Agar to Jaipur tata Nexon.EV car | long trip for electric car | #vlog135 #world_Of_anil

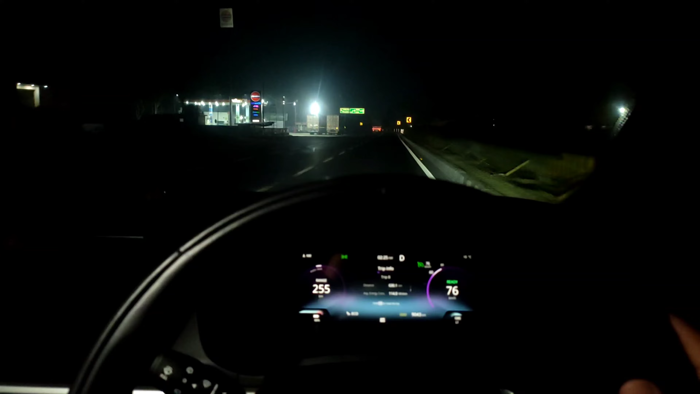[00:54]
एर अनर्जी कंजप्शन आ रहा है 114 का और रेंज है अभी 255 की कि रिजन लेवल हाइवे पर हूं तो इतना कोई मैंड नहीं करता पर तो भी लेवल वन पर सैट किया हुए मैंने इसमें एक मेर को थोड़
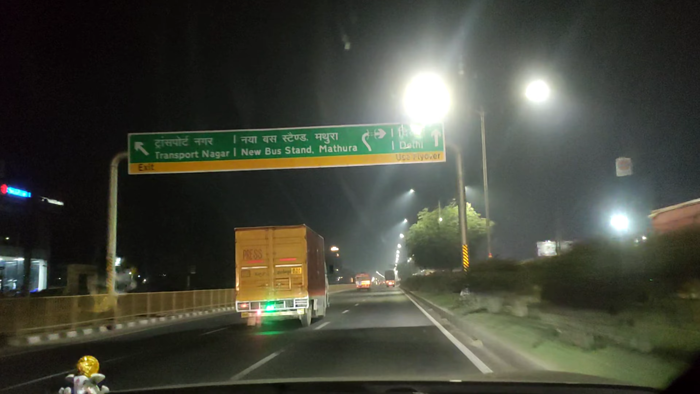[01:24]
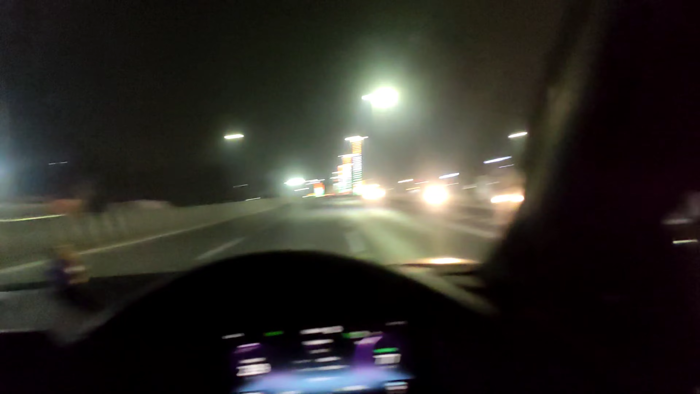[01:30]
अभी मतुरा सीटी क्रॉस कर रहे है मतुरा पहुंच गया हम लोग अभी कि नाइट में इतना क्लियर दीखेंगा नी पर जो है वह है बैटरी बचिए भी 79 परशेंट और रेंज है 239